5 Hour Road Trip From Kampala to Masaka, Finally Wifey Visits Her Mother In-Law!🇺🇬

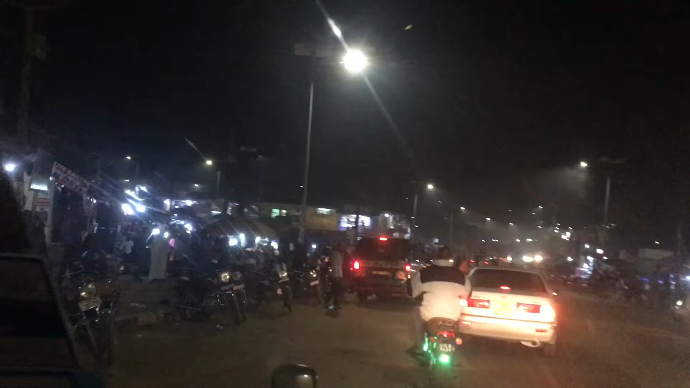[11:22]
one of the biggest cities as you can see it's the evening we reached the massacre evening but business is live everything is live you can really see that business is taking
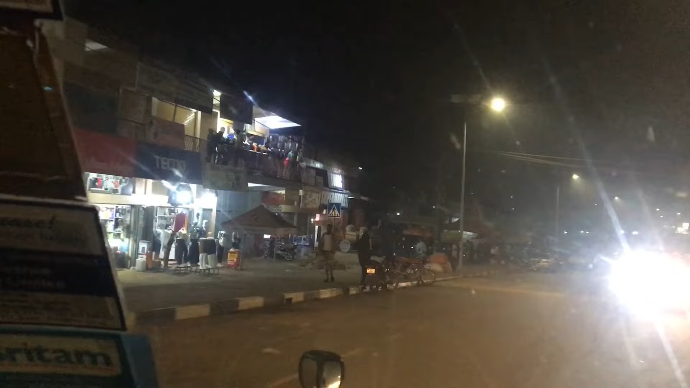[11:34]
place as i've been continuing to tell you and emphasize it that this this city this